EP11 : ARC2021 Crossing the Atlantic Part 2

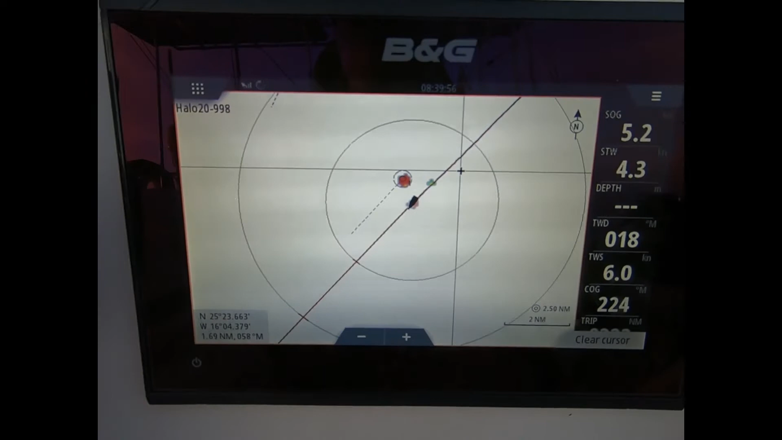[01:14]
So this thing has come up along, not behind us, but alongside us a little bit, passing us really. Turns out to be a tanker.
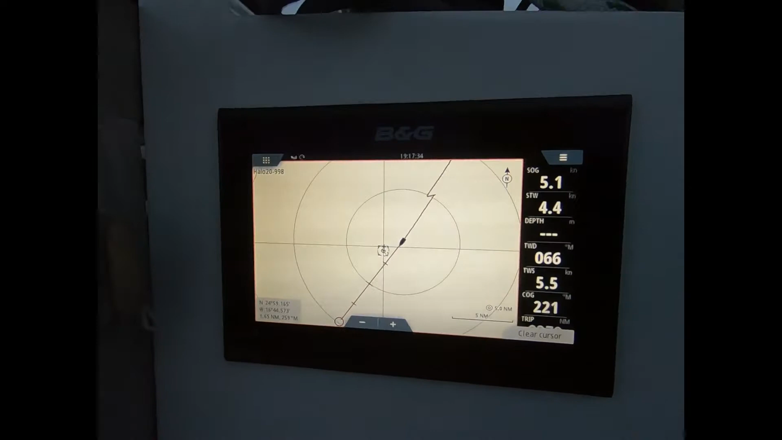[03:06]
You can see here, it's actually
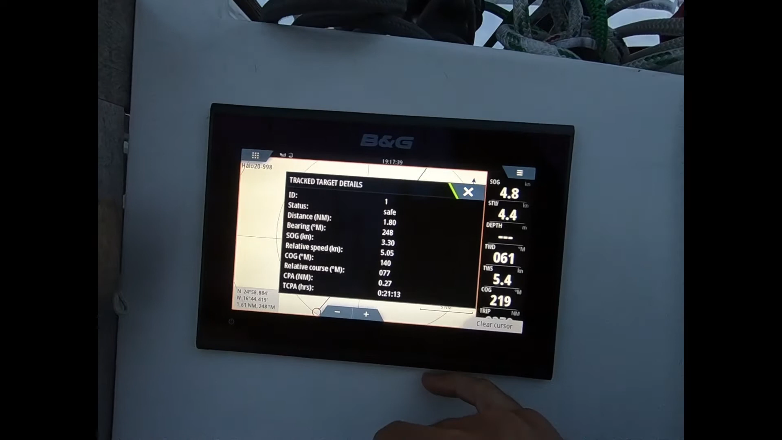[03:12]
travelling at 5 knots, 150 degrees, so it's been bouncing back and forth across our course,
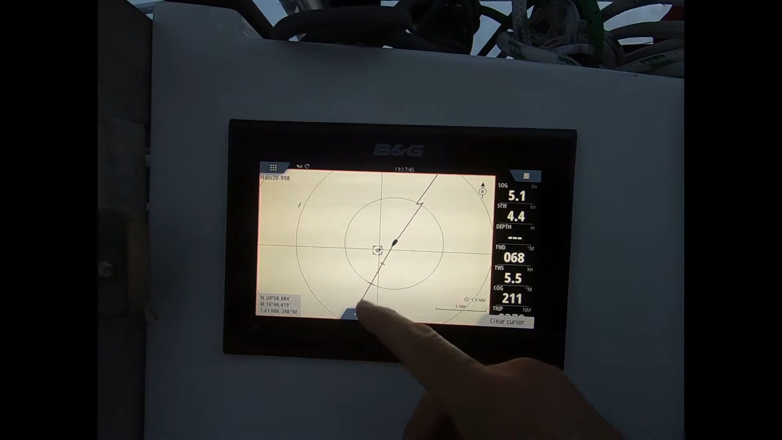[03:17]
so I'm hoping it's gonna make its mind up and not be something we have to avoid.
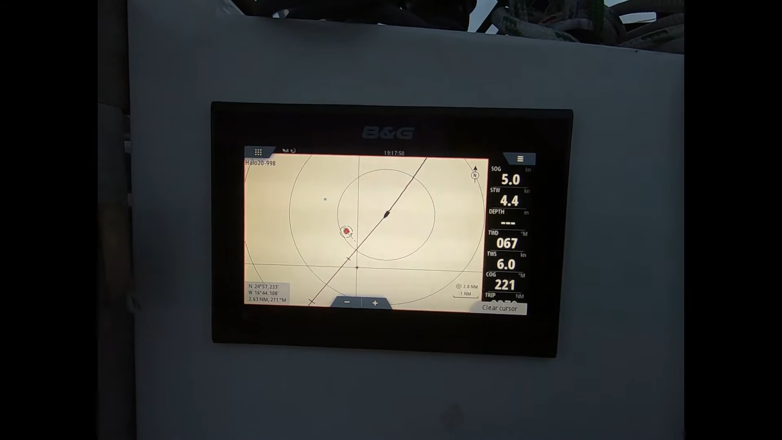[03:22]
Anyway, sadly we're motoring yet again because of the relatively low wind speeds.
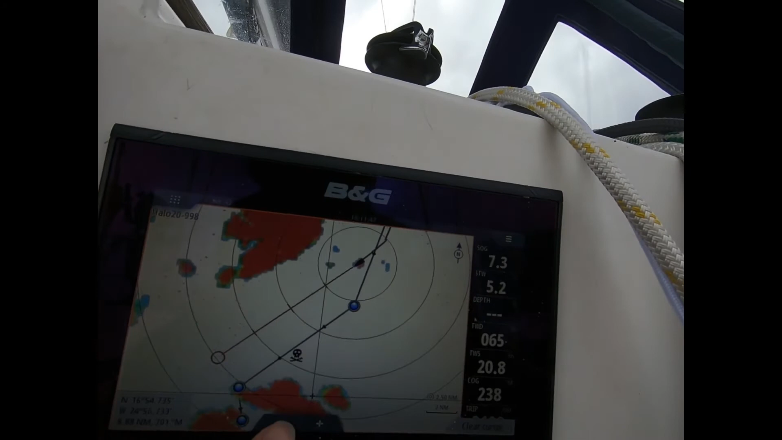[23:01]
We're going to go down the channel between them. The marina, which is somewhere in there.
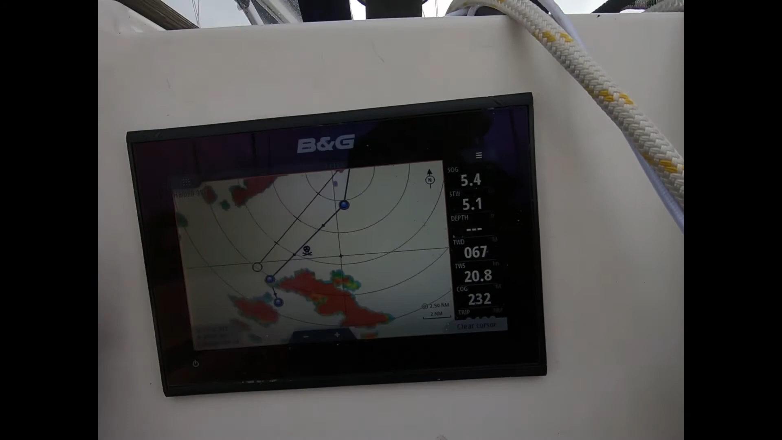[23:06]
It's kind of a strange way to do it, but that's what we've got.
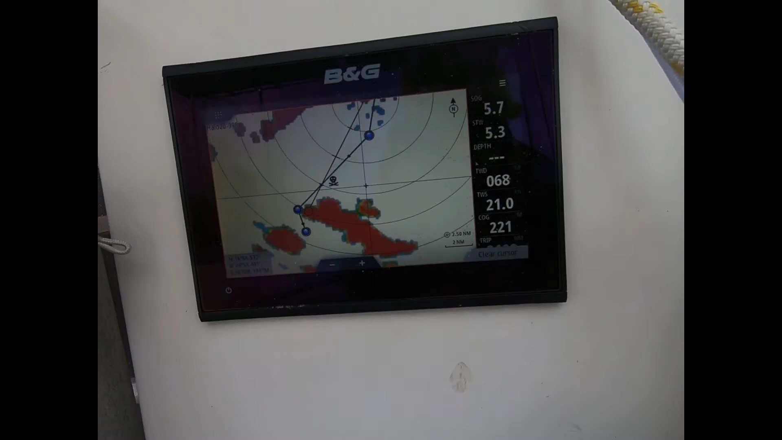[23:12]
And it's not a terrible day. A bit foggy out there, that's the island of